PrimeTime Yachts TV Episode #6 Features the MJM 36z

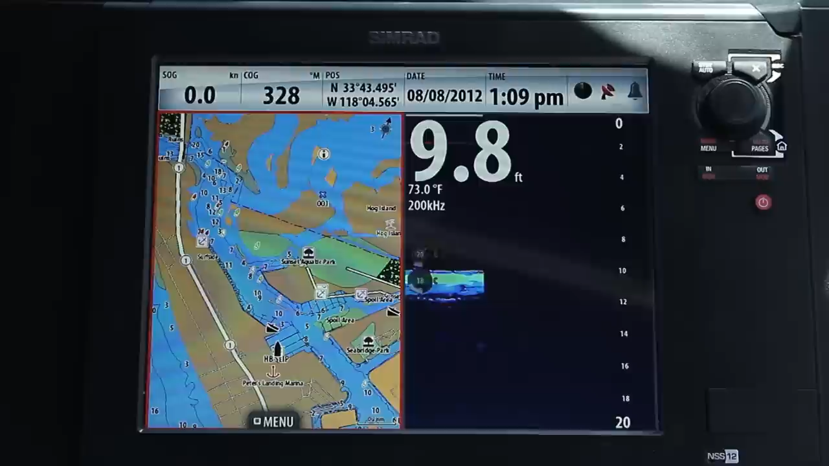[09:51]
On screen: depth 9.8 ft, water 73.0°F
This NSS 12 is their latest series of dynamic multifunction displays.
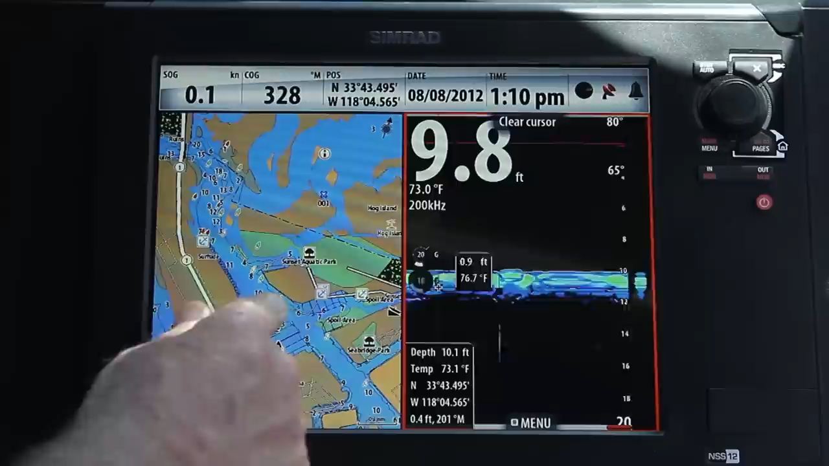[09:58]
Also, at the helm,